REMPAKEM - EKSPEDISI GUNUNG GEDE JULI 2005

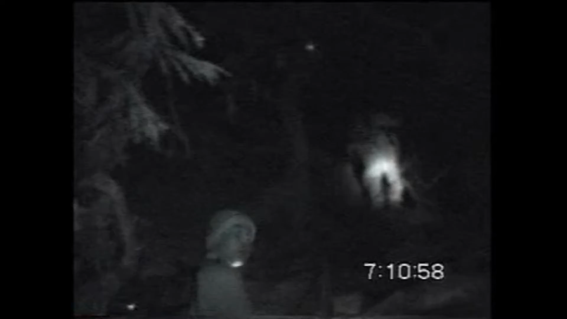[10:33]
Sampai ke atas sana tuh. Batu-batunya pada mentah-mentahan. Tuh.
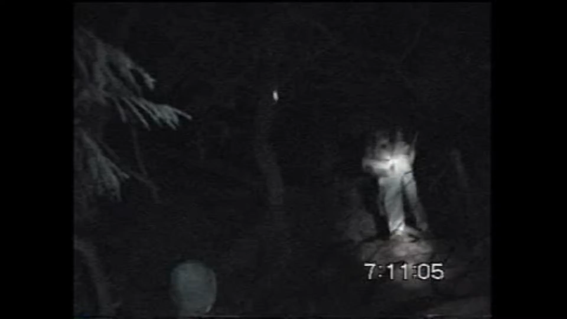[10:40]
Ya, kira-kira lebih 25 derajat. Sampai di atas sana. 45C. Naiknya santai, ambil napas baru naik lagi. Ini petromak kecil.